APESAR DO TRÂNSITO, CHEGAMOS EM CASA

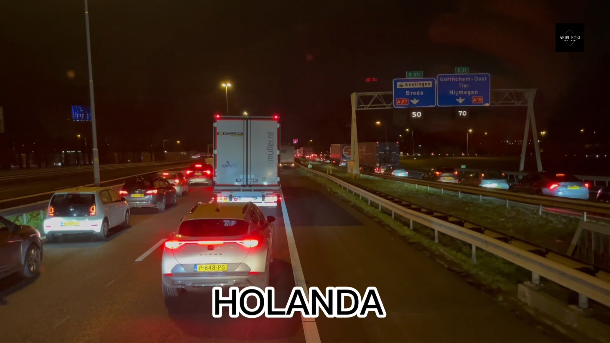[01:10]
Agora parece que vamos movimentar um pouquinho, mas acho que é só mesmo dois metrinhos, só aí já está... Do lado de lá está circulando, mas do lado de cá está complicado.
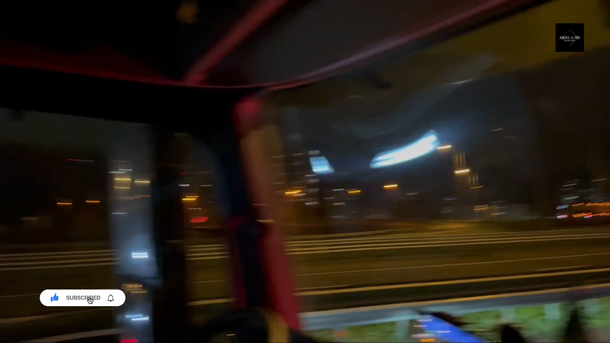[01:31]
E é isso, né Pri? Tudo parado. O pessoal entrando também nessa outra estrada, da A15.